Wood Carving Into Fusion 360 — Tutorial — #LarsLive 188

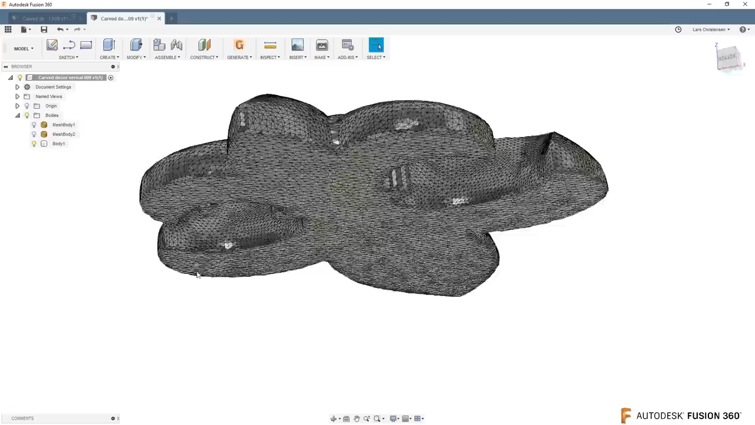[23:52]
body however you're looking at this right now like ooh this is very tessellated or whatever you want to call it yes and that is uh because we converted
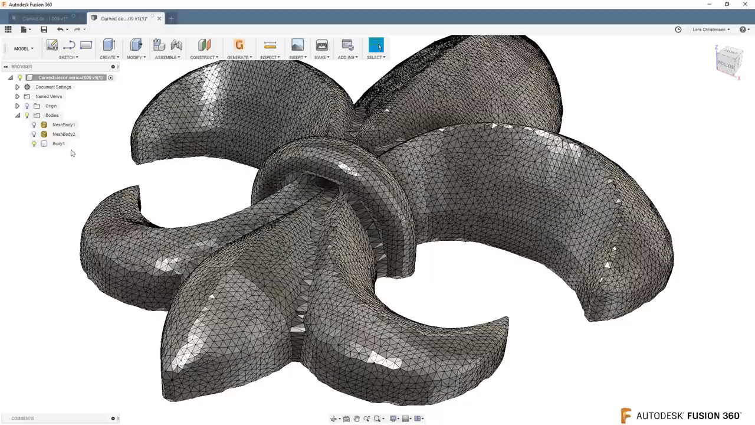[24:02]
a mesh directly into to a solid now if i go back and i turn off my visual style to